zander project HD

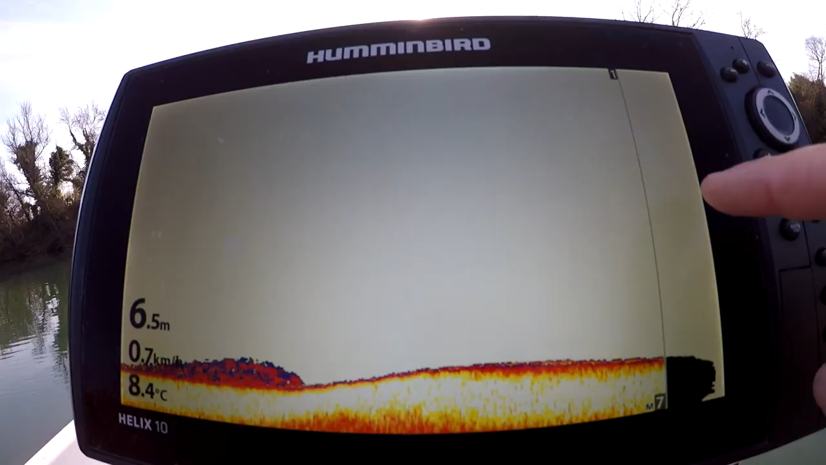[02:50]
On screen: depth 6.5 m, water 8.4°C
en direct, ça va se passer là. Quand je vois les poissons monter, en fait, je vais vous annoncer, les poissons monteront là, direct. Tout ça là, c'est ce qui est déjà passé.
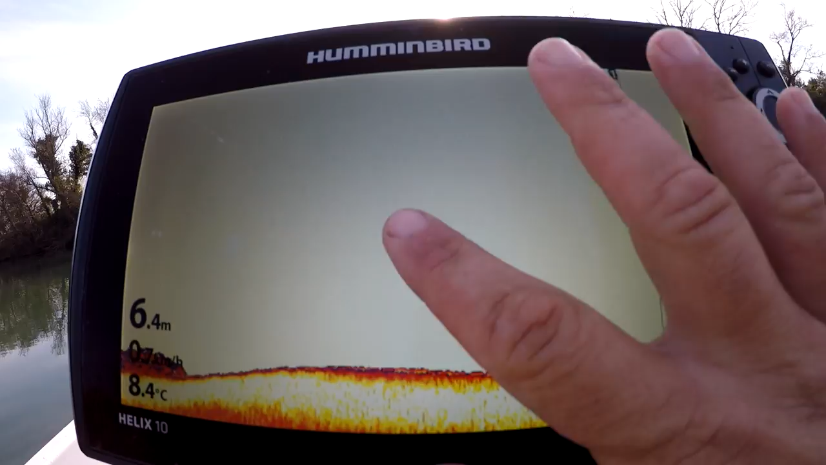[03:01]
On screen: depth 6.4 m, water 8.4°C
Là, on voit bien la ligne du fond.
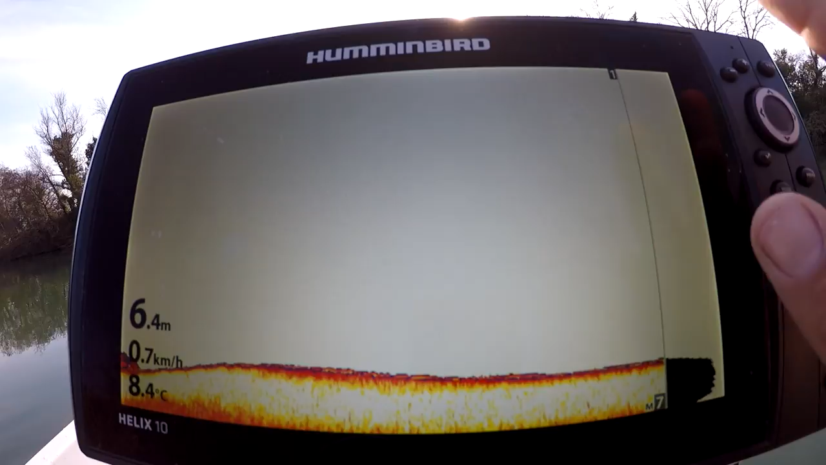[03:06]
On screen: depth 6.4 m, water 8.4°C, speed 0.7 km/h
Et pour les réglages, en fait, sur ce sondeur, c'est un Helix 10. J'appuie sur menu, en fait, et je vais beaucoup jouer par rapport à mes leurres sur la sensibilité. Plus selon le courant, selon le vent, et selon le grammage aussi que j'utilise, quoi. Plus j'utilise un faible grammage, plus je vais monter.
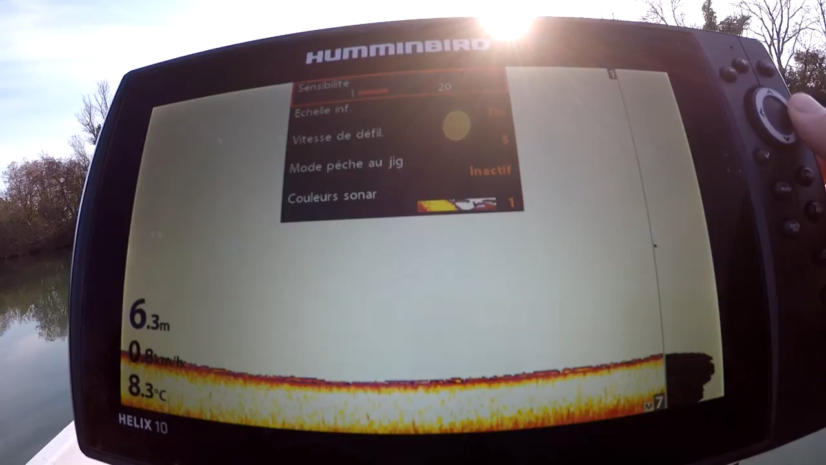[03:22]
On screen: depth 6.3 m, water 8.3°C
Après, plus vous allez monter, plus il y aura de perturbations sur le sondeur, quoi. Et les poissons seront démesurés. Alors donc moi je monte pas plus de 11 au niveau de la sensibilité.
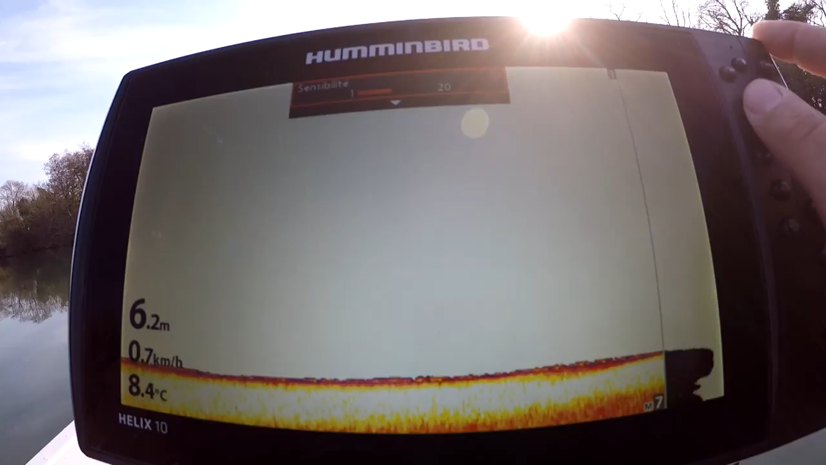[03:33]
On screen: depth 6.2 m, water 8.4°C, speed 0.7 km/h
Voilà. Là je vais me mettre à 8 par rapport à mon grammage. Après, vitesse de défilement, je la mets à 5. Pas besoin d'aller vite. Ça me sert à rien.
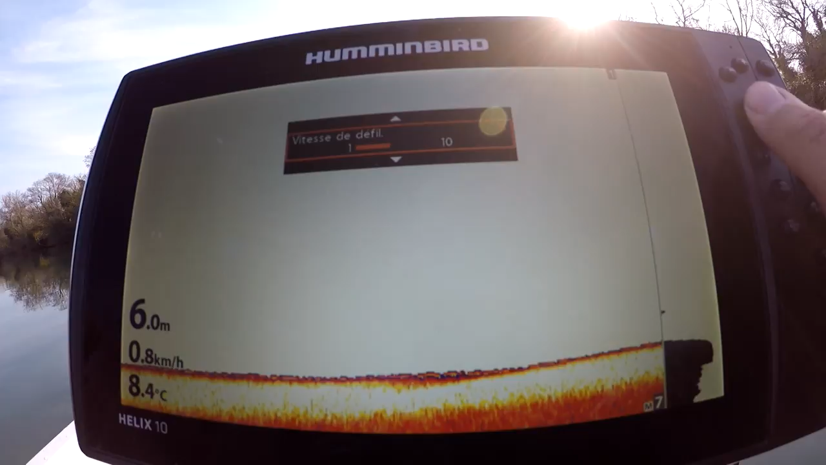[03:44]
On screen: depth 6.0 m, water 8.4°C, speed 0.8 km/h
Et l'image est plus propre. Plus je vais réduire et plus l'image sera propre. Pour moi. Mode jigging, non, j'utilise pas. Après, la couleur, c'est comment vous voulez.
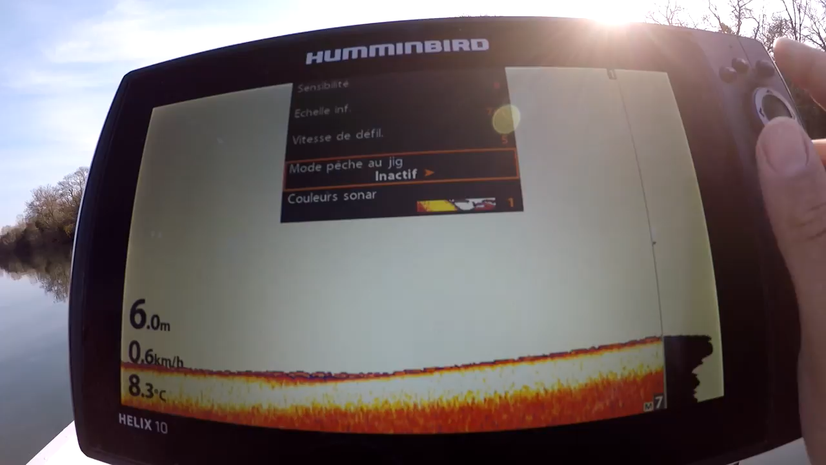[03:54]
On screen: depth 6.0 m, water 8.3°C, speed 0.6 km/h
J'appuie deux fois sur menu. Tout ce qui est alarme de fond, là je touche rien du tout.
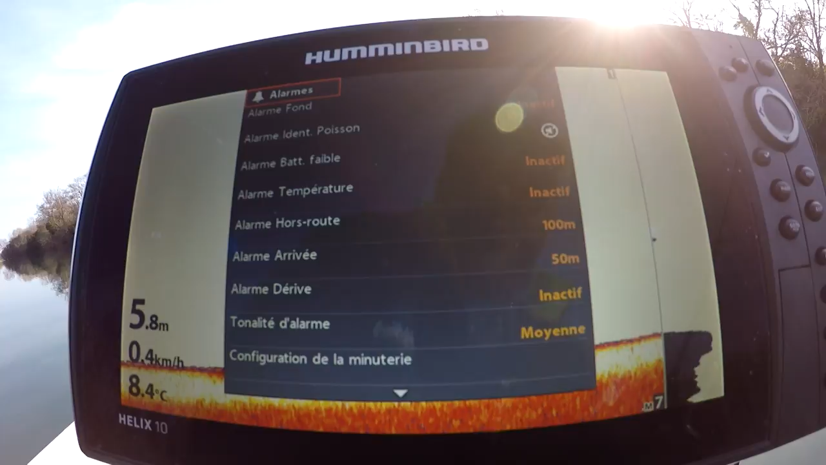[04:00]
On screen: depth 5.8 m, water 8.4°C, speed 0.4 km/h
Je vais juste aller là-dedans. Je vais me mettre sur la fréquence 2D en 83 200 Hz pour prendre vraiment bien large, et fréquence d'image en 800 kHz.
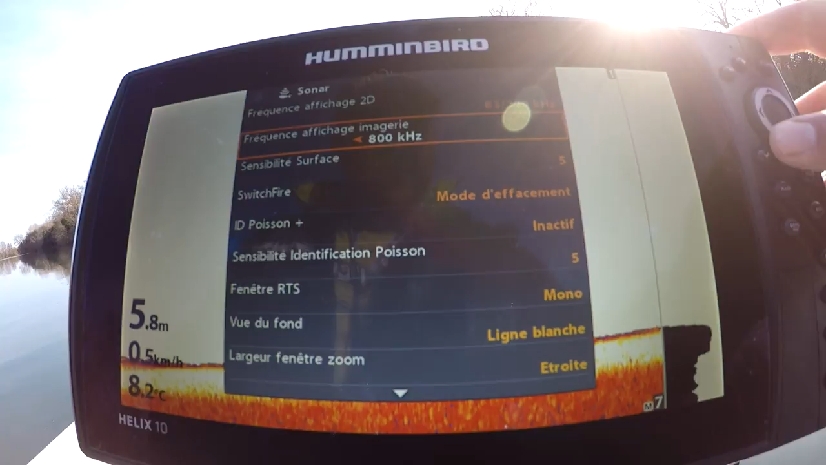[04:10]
On screen: depth 5.8 m, water 8.2°C
La sensibilité surface à 5, je la touche pas. Je veux pas que ce soit trop sensible, ça ne sert à rien. Boîte d'effacement ensuite fire, pas besoin.
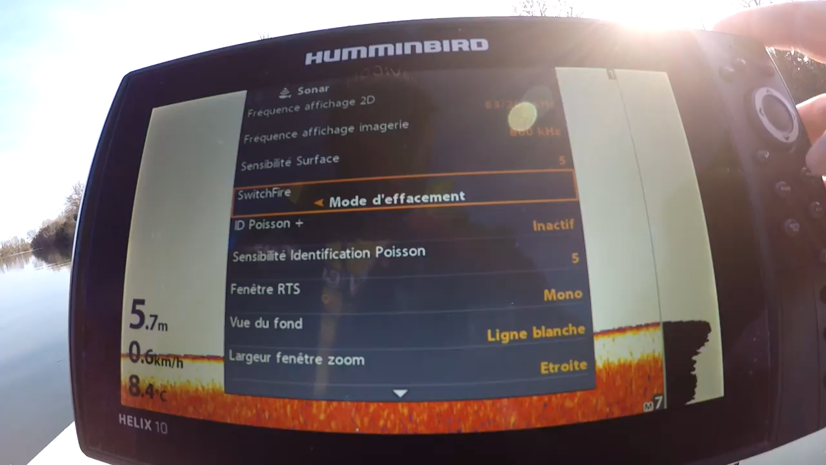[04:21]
On screen: depth 5.7 m, water 8.4°C, speed 0.6 km/h
Idée poisson inactif, comme je fais directement à vue au sondage, je ne veux pas que ça m'indique les poissons qu'il y a. Et sur la fenêtre RTS, j'utilise un mono. Après, vous pouvez tout aussi bien utiliser en couleur complète, quoi. Toujours pareil. Et vue du fond, ligne blanche. J'utilise la ligne blanche pour vraiment voir les poissons posés vraiment sur le fond, quoi.
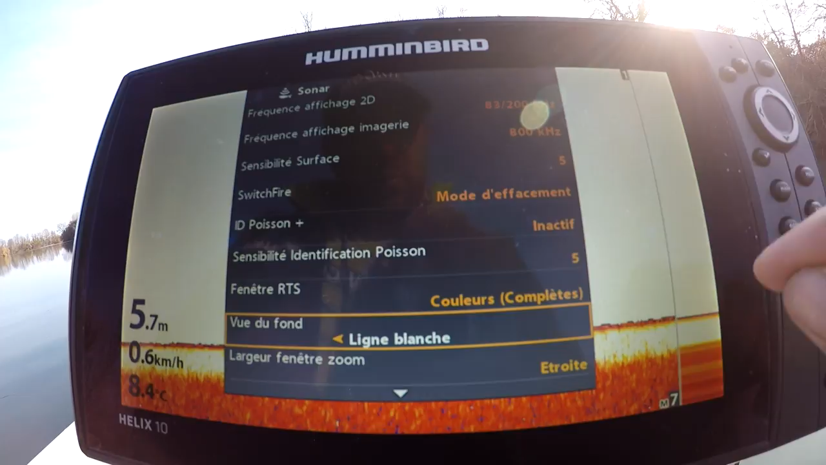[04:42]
On screen: depth 5.7 m, water 8.4°C, speed 0.6 km/h
Largeur de la fenêtre étroite. Et après, c'est tout ce qu'il nous faut savoir sur le sondeur au niveau des réglages que j'effectue.